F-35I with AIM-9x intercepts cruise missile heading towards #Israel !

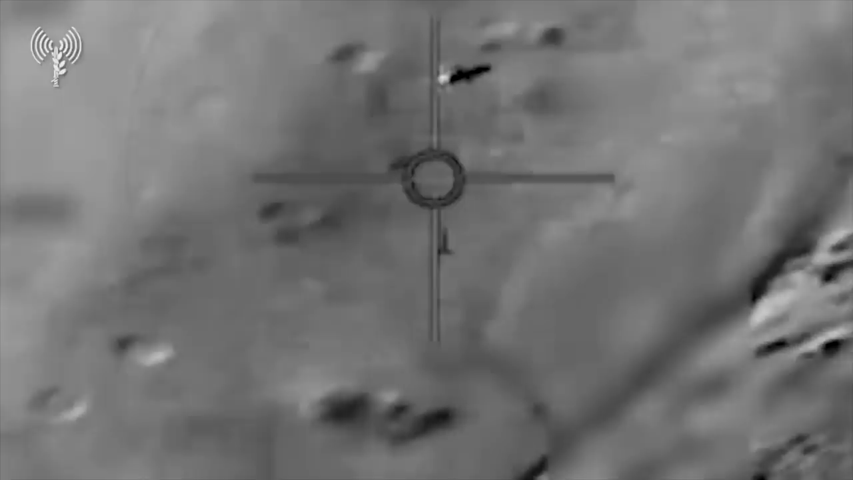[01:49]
A brief video shared in the tweet features footage likely captured from the helmet-mounted display of an F-35I or possibly from its electro-optical targeting system.